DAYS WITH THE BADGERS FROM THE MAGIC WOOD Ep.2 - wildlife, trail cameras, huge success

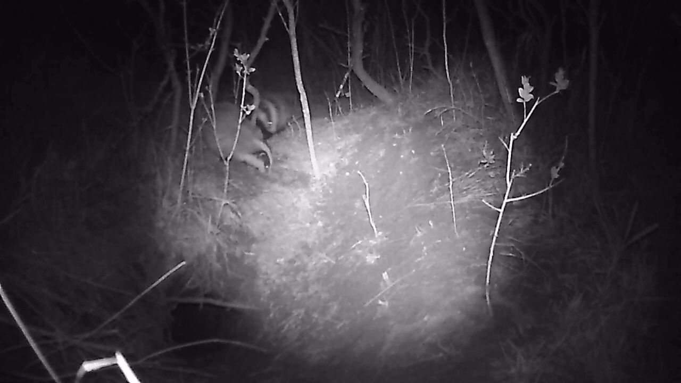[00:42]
Welcome to Magic Wood. This is a badger family, which I found and I am watching for like 5 months. This family has at least 3 or 4 members.
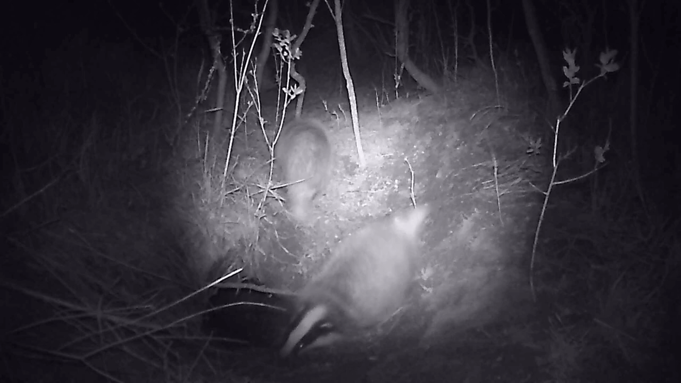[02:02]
They spent time playing, exploring the area, and again playing. There was a funny moment when one of the badgers started to run and he bumped right into the small tree.
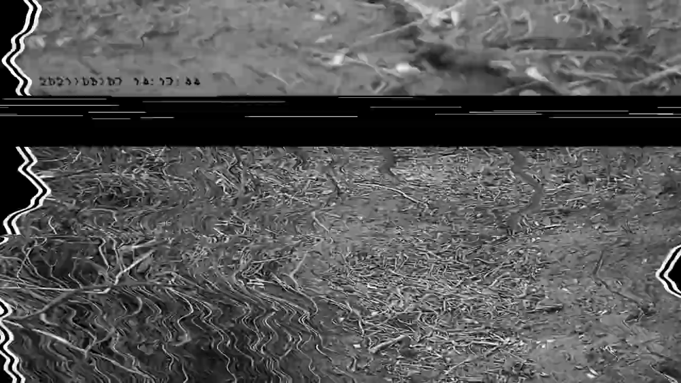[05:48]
I saw a badger there. He was making some strange sounds and I felt really bad about the situation.
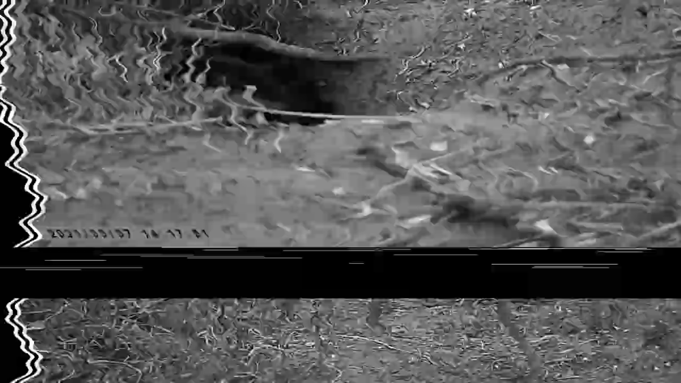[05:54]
I quickly done my job. I had to install the camera very low, like it was on the ground, and I left the place.
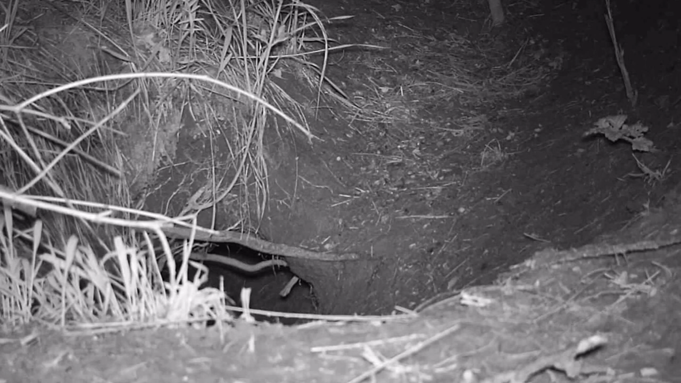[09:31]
They were probably too strong for them. It was better camera, and also it was very low. Before, they didn't care about camera and light. I was really glad that I came there and changed it, because it won't be good for the badgers.